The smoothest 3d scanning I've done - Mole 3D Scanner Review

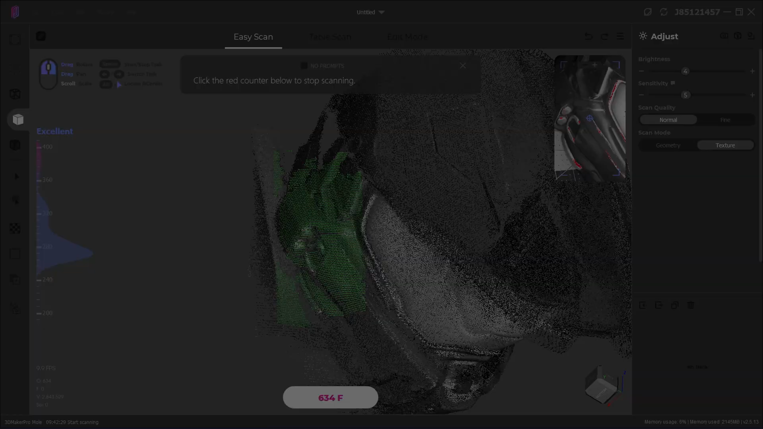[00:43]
As you move the scanner around an object, or move the object on a turntable in front of the scanner, it builds a digital recreation of that object.
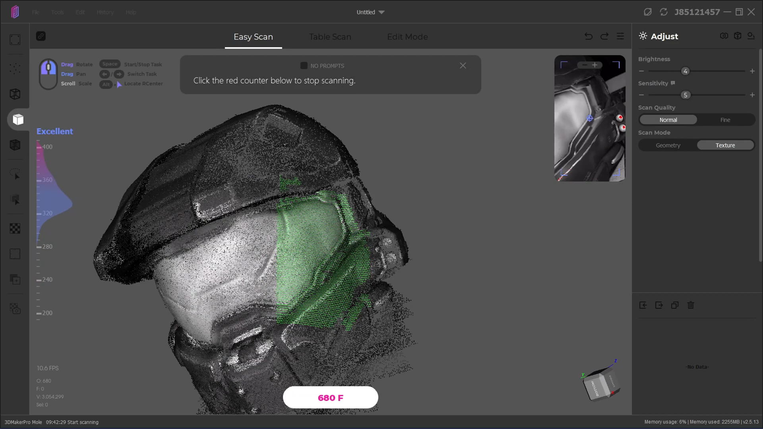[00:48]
The scanner itself is a capsule shape, with three lenses on the front, and a cable connector and tripod mounts on the bottom.
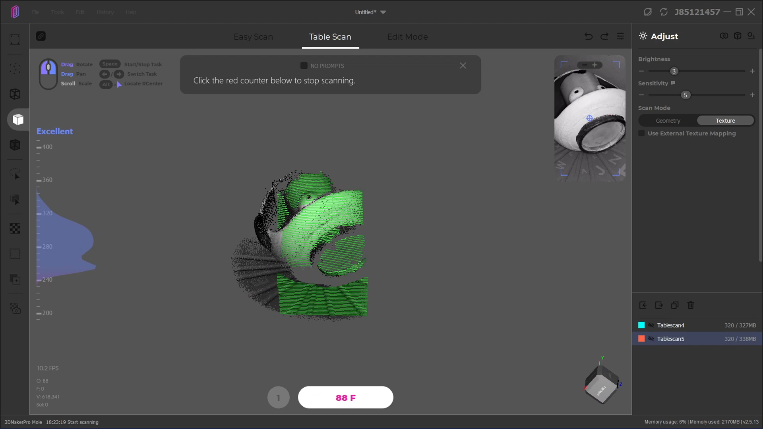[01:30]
The software is pretty intuitive to use, and it has many tutorial prompts to help guide you through the process.
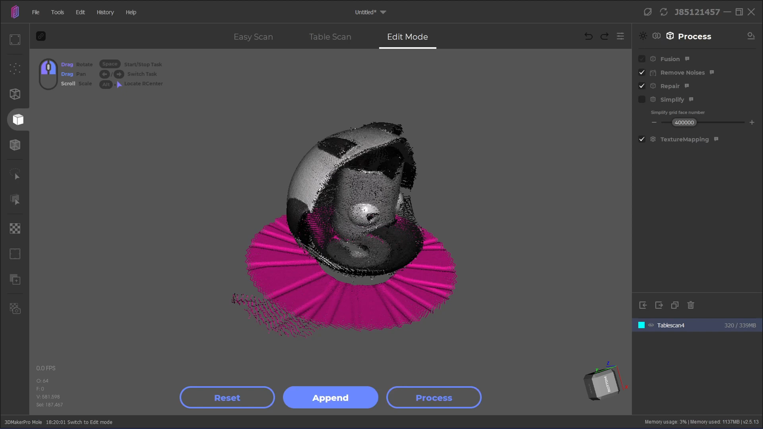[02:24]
You can get the same effect in Easy Scan with a few more mouse clicks, so it's not a major difference.
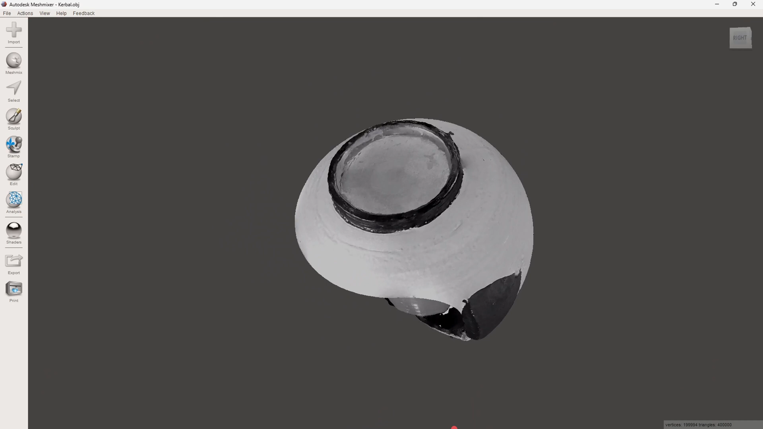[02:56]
With just the Mole scanner, you'll get a grayscale texture information while in texture mode.
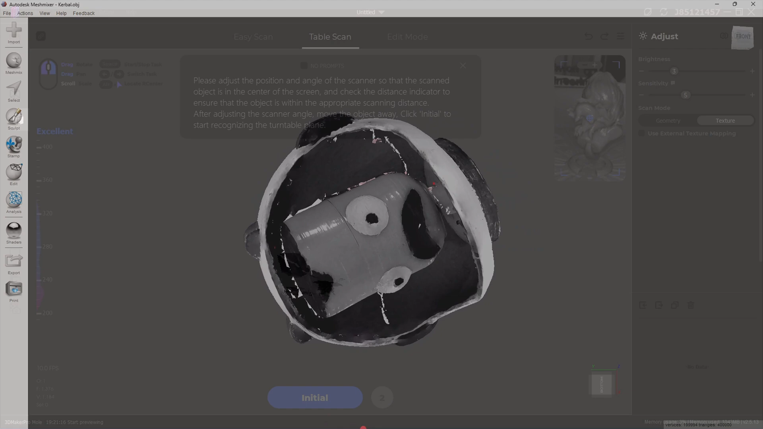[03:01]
Finally, we can adjust the brightness and sensitivity until all the red disappears in the preview and start scanning.
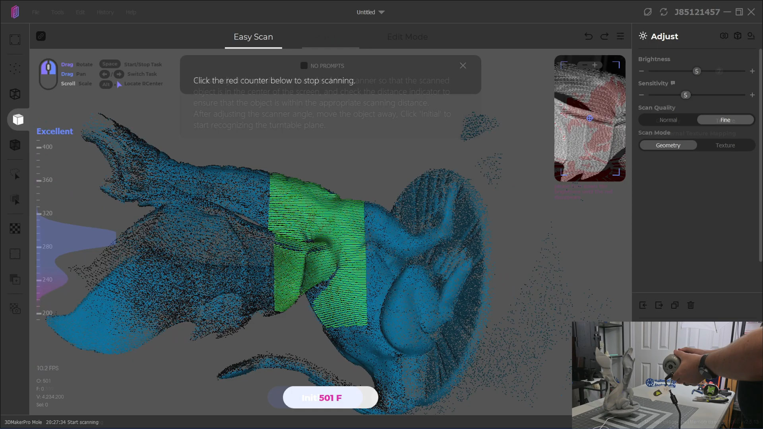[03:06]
The Mole 3D scanner scans at a smooth 10 frames per second in both geometry and texture modes.
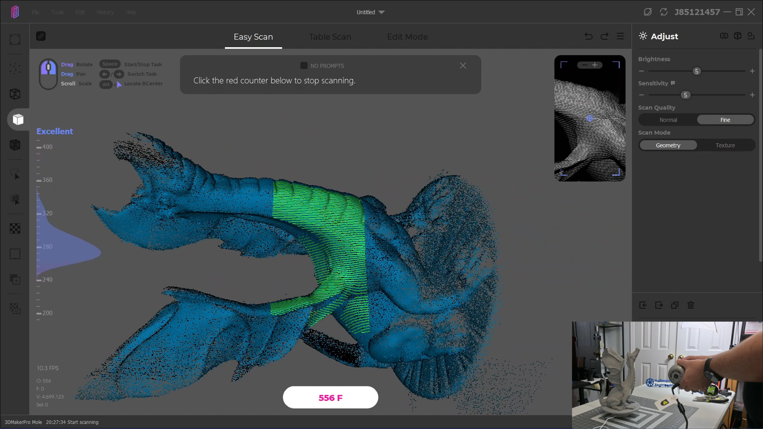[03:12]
The scanning feels very smooth, and the scans update in real-time, showing you the area that you are currently scanning as well as all the previously scanned points.
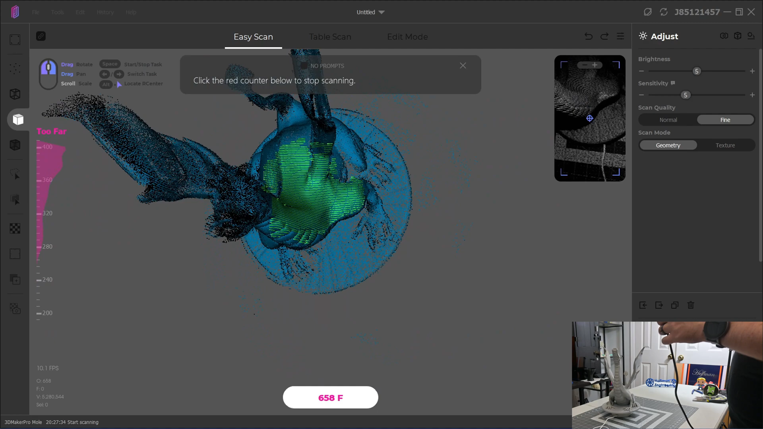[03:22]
And the software will also alert you if you move too fast, prompting you to return to the area that you've already scanned. The algorithm is great. It does an excellent job at picking up where it left off. I never felt like it just lost or gave up tracking unless
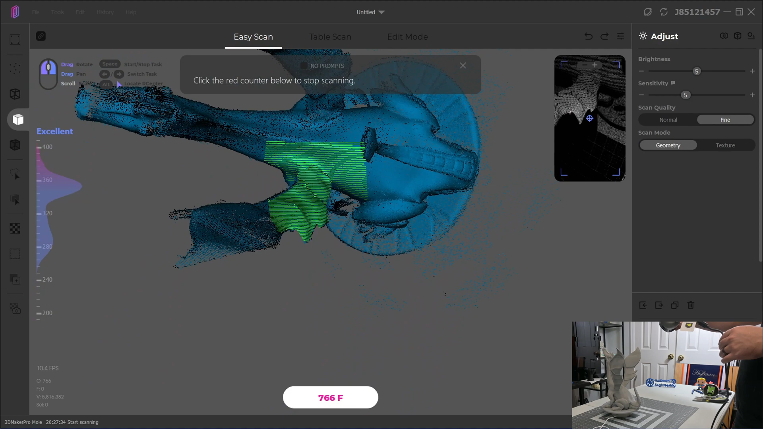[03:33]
I was actively trying to stress the scanner with small parts or confusing movements.
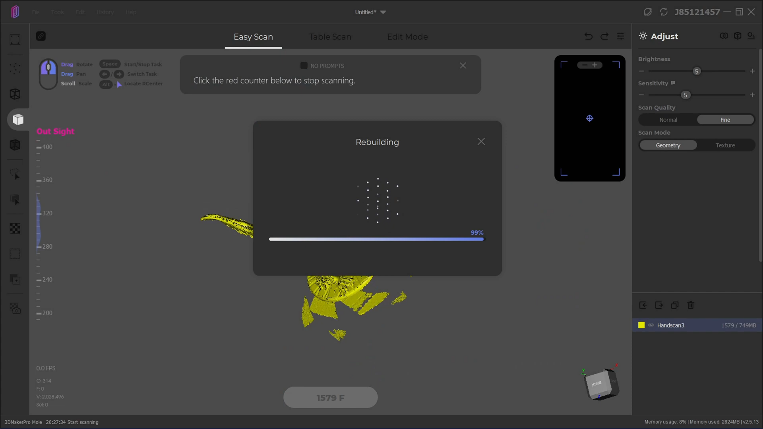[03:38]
Once you've completed scanning a section of a part, you can go into the Edit mode to refine the details. JM Studio has a number of tools for selecting and removing parts of the scan that you don't want, like the table your object is sitting on.
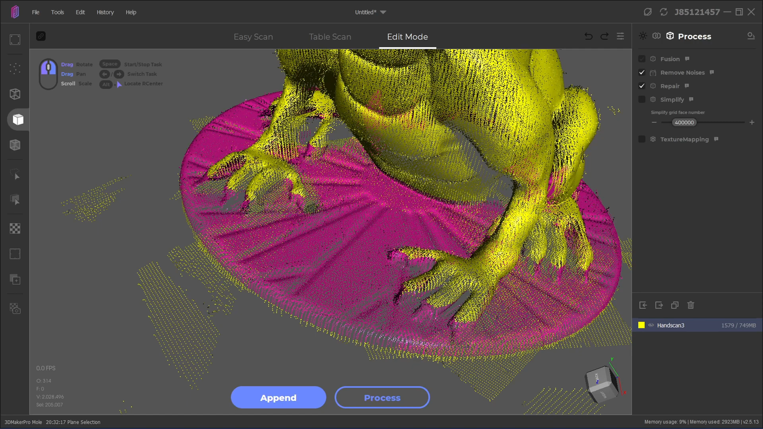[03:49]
You can even do boundary or plane selection to quickly select parts and remove them.
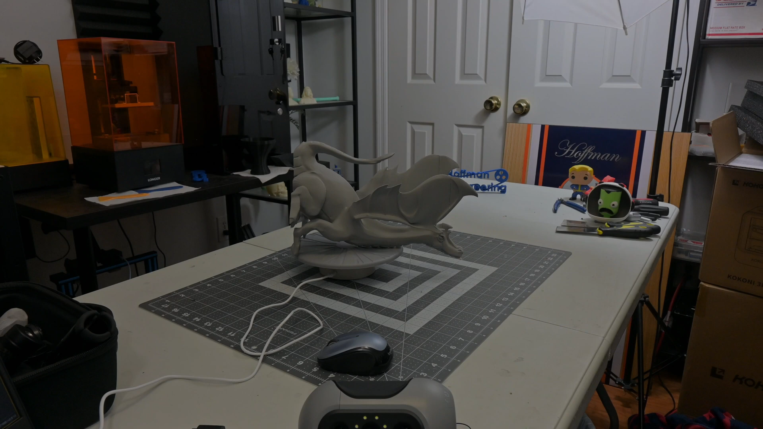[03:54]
You can then rotate your part to a different orientation and repeat the process until you've scanned every nook and cranny of your part. Oftentimes, two or three scans are all that's needed, but sometimes you might need more.
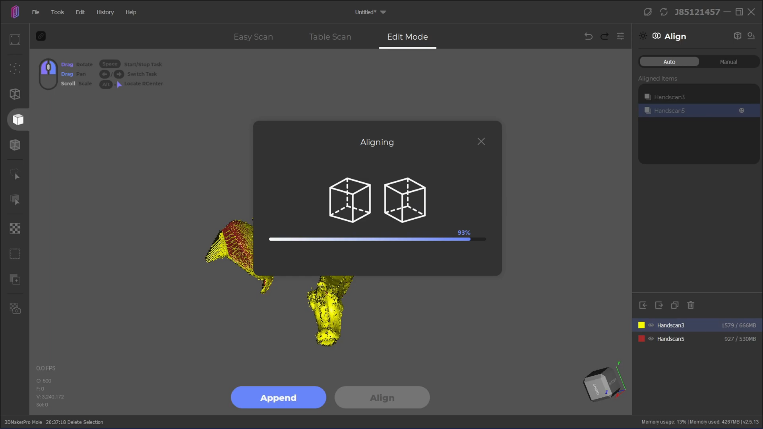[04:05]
Once you are finished, JM Studio makes it easy to align all the scans. Automatic alignment worked for me most of the time, doing a pretty good job of getting the orientations correct. I did have to use the manual alignment mode a few times, but that was just as simple.
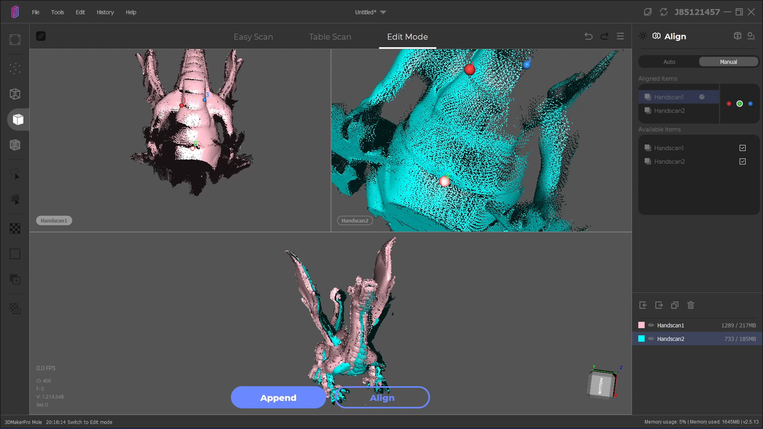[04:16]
Move the three markers to the same location in both scans, and I'll use that to align the pieces.
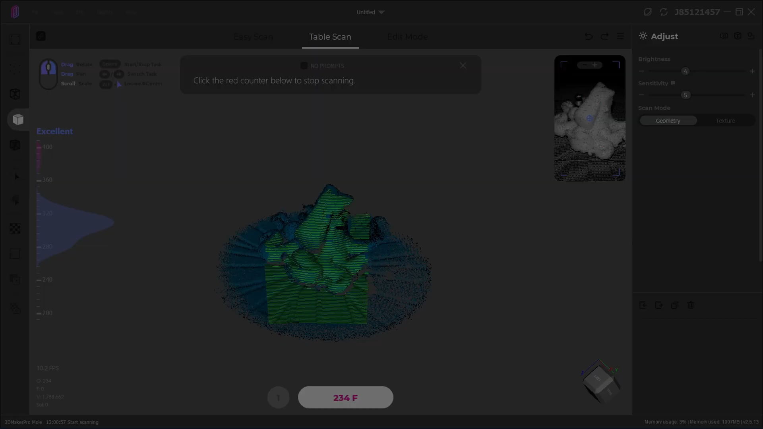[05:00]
As for the scanning itself, I was very impressed with the fluidity of the scan.
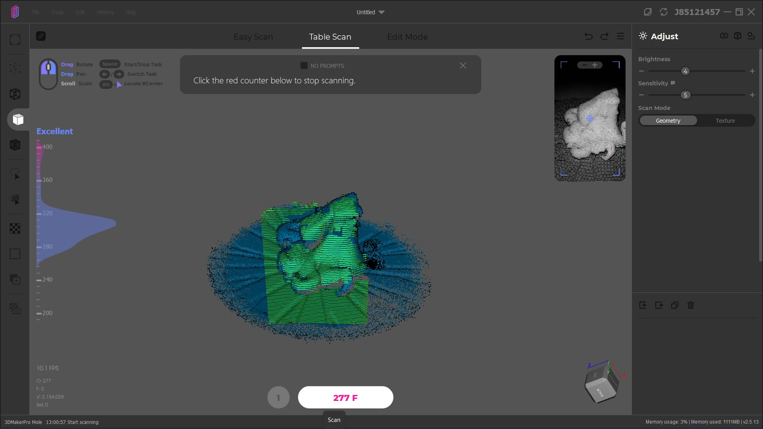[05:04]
As I mentioned before, the loss tracking algorithm helps a lot with that feeling, as it'll pick up wherever it can the moment it sees a part of the object that it recognizes.
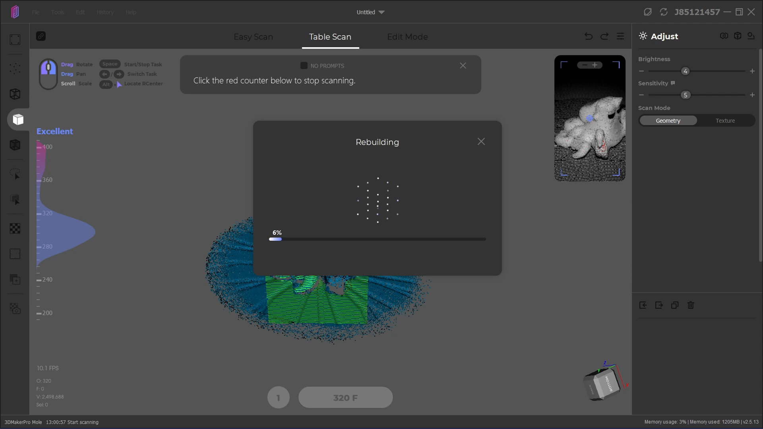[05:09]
This makes scanning more complicated parts pretty easy. I never found myself having to stop and restart a scan just because it lost tracking.